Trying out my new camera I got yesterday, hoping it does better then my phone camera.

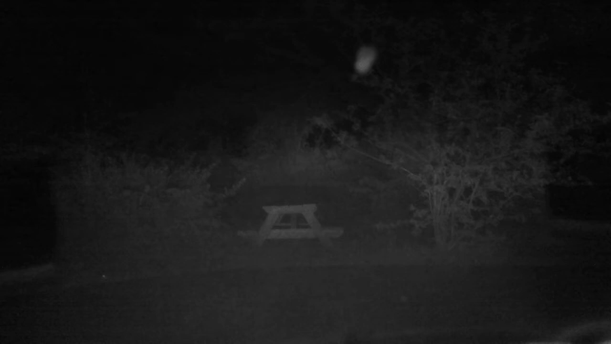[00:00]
well got my new camera in I guess technically yesterday or Thursday thought I'd come out here and see you know how it does battery don't seem like it lasts very long I may have to get a new battery for it there's got pretty good night vision but